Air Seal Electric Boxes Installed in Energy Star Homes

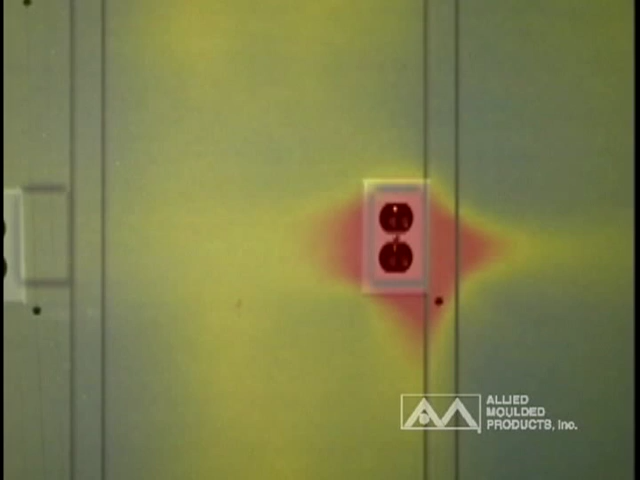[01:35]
And one of the main causes being addressed is electrical wiring,
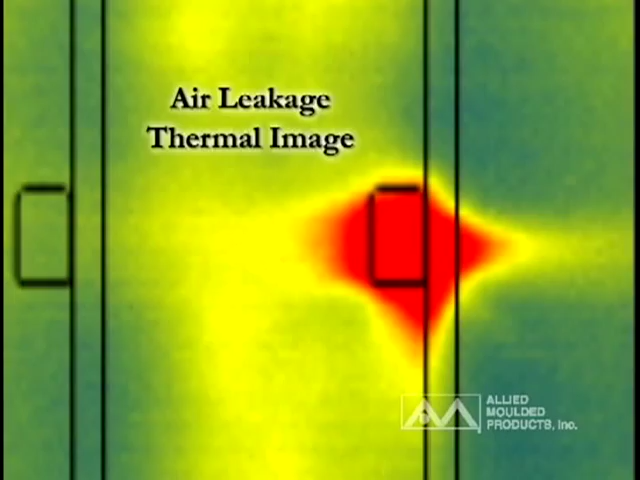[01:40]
wall and ceiling penetrations where switches and receptacles are required in the home.
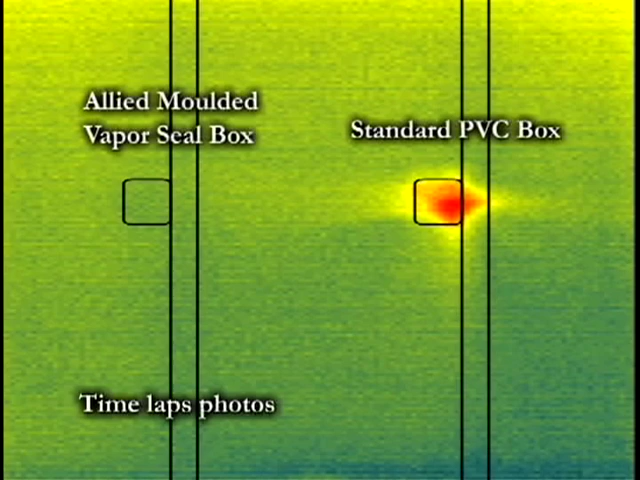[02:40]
Thermal imaging of the test wall when subjected to a heat source on one side shows the migration through the wall cavity and the resulting rise in temperature over time. Clearly, the 2009 IECC construction methods including
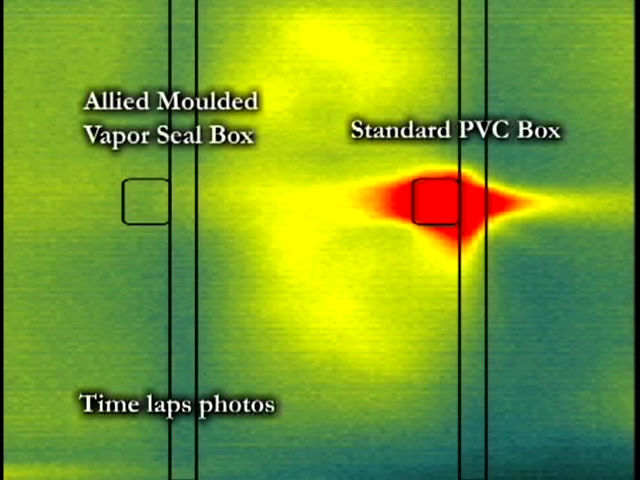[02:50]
Allied's vapor-sealed electrical box are proven to deliver a more energy-efficient envelope wall for a residential home.